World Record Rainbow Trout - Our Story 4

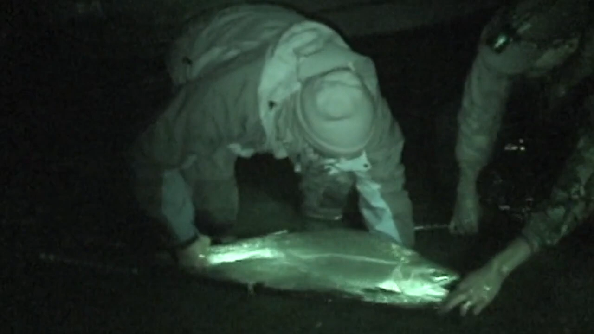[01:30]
I can't. I just don't want to lose it. Sean? He's good. See how fat that thing is? Look up, Lawrence. Alright. Now we need that spotlight on it. Yes. Trigger that spotlight now.
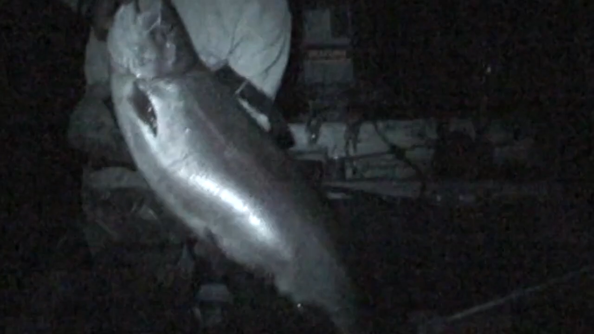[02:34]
So, I'm going to go night mode here. I'm going to see if we broke my world record. That thing is at least 40 easy.
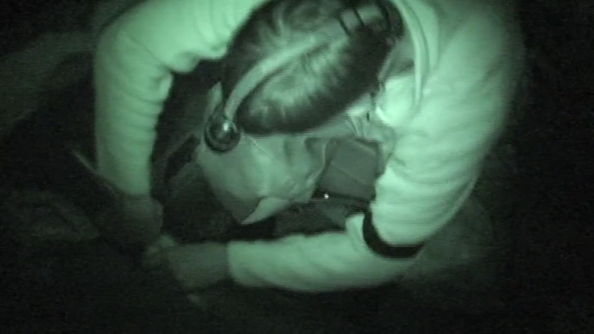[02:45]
Look at our scale just certified. Look at Adam.
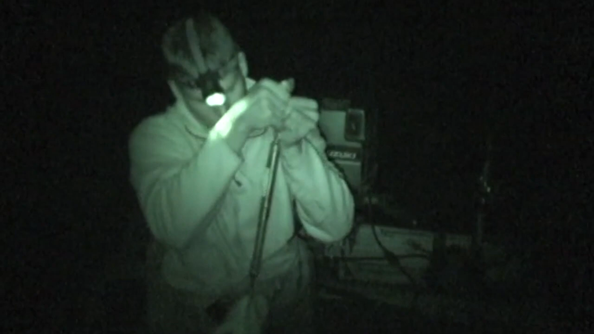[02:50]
48 pounds. 48? Adam, I swear to god.
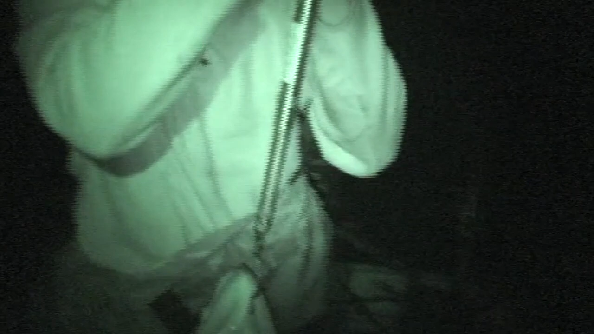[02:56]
Are you kidding? We just destroyed my record. 48 pounds. Maybe.
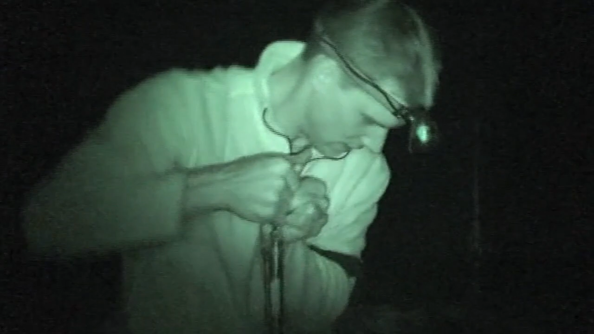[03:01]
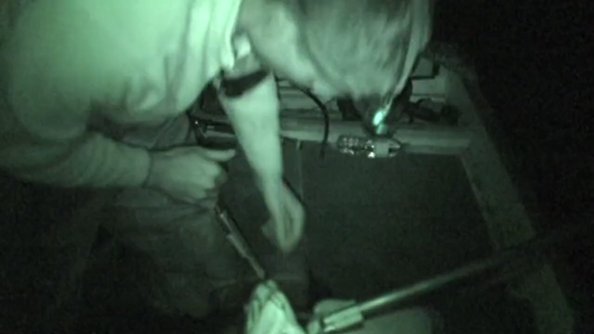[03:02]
Oh my god, Sean. We just broke another world record.
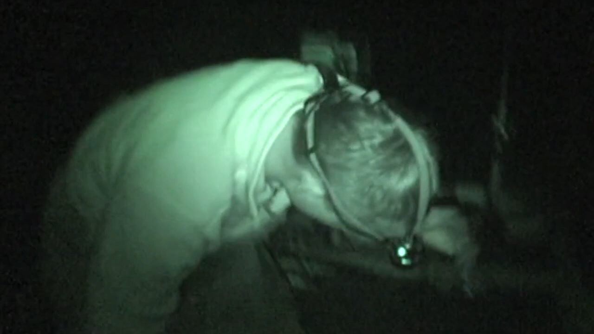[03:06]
Are you kidding me? No, I'm not. I swear to god. Are you kidding? Look at that. You'll see that. Okay, we got to go home. Yeah, we're going home. We got him. We got to get him on ice. 48 pounds.
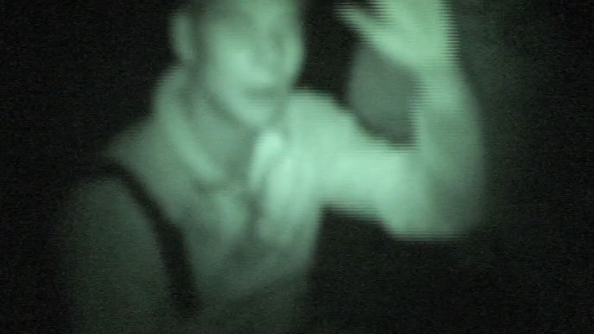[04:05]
He's just celebrating his 48 pounder.